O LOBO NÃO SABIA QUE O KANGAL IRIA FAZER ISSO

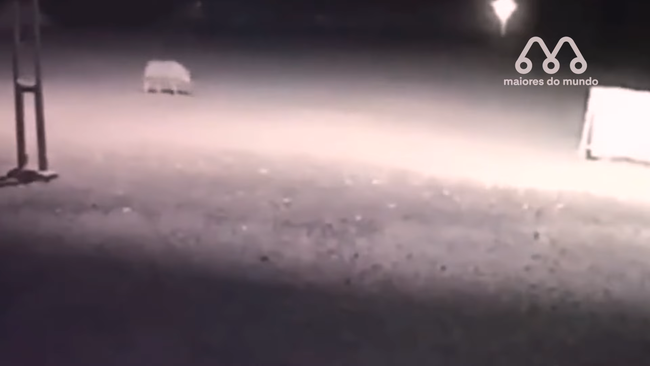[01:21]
No final, os lobos acabaram indo embora e o cangal não matou nenhum deles, mas conseguiu sobreviver sem ser atacado.